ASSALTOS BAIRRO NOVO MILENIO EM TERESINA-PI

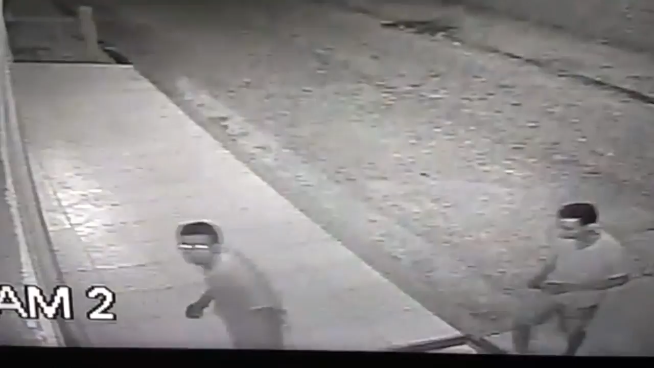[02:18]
De acordo com os inúmeros boletins de ocorrência, eles aparecem nestas imagens.
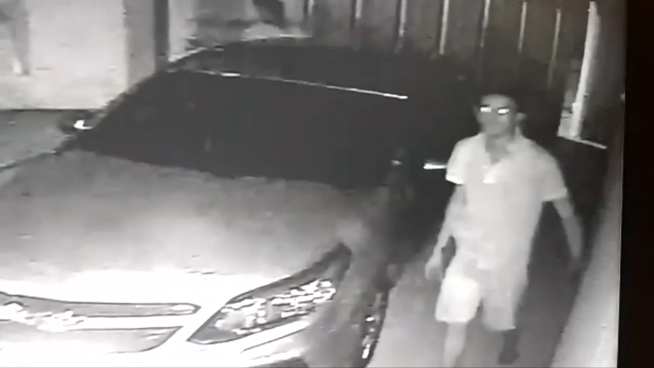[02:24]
Os dois tentam furtar outros objetos.
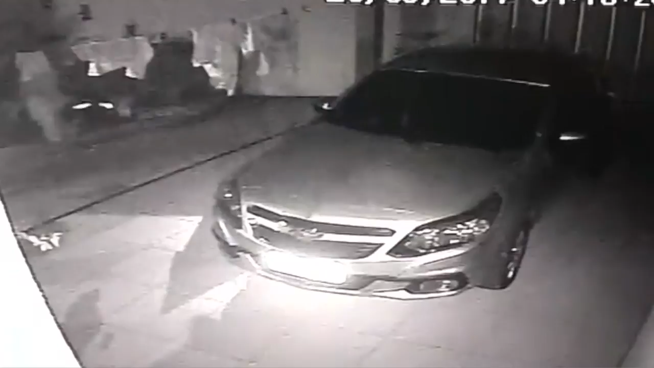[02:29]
A polícia militar diz que vai intensificar as rondas ostensivas.